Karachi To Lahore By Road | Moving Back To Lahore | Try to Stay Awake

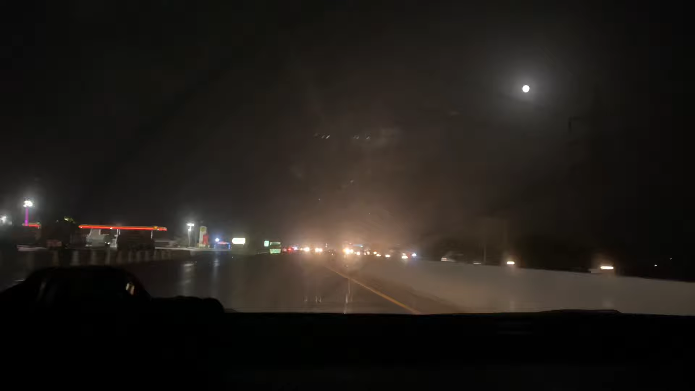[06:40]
इतना खूबसूरत लग रहा है शान, ये कैमरा बिल्कुल कैप्चर नहीं कर पा रहा। इट्स फुल मून प्रिटी, और मुझे बहुत जोर से गाना याद आ रहा है, लेकिन जिशान गाना नहीं चाह रहा तो मैं गुनगुना देती हूँ। चौधरी का चांद हो या